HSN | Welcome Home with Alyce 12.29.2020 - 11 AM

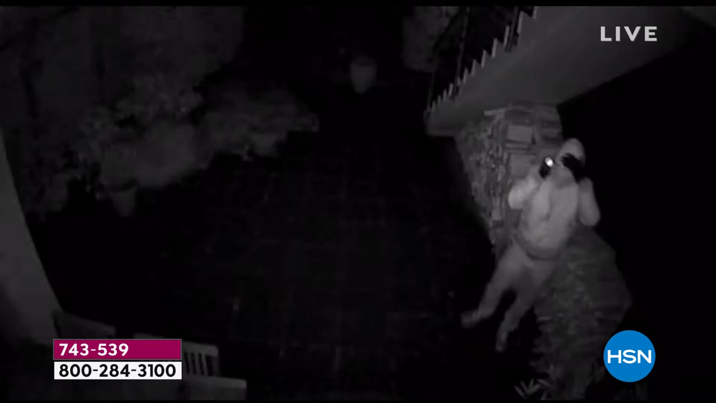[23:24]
tell you that this video is amazing it's the best eyewitness you can ever have
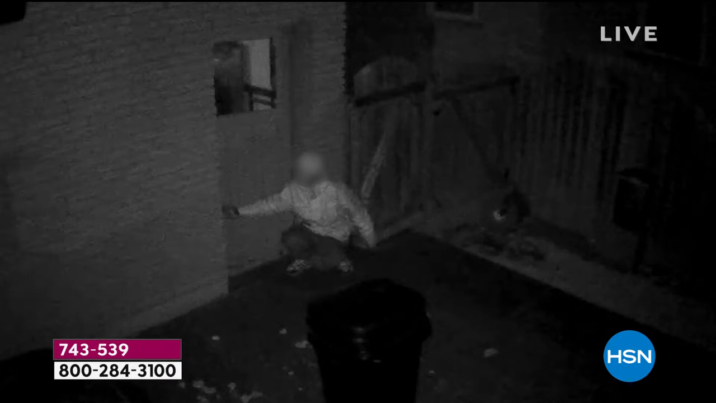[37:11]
any time of day or night i mean this is real guys you're not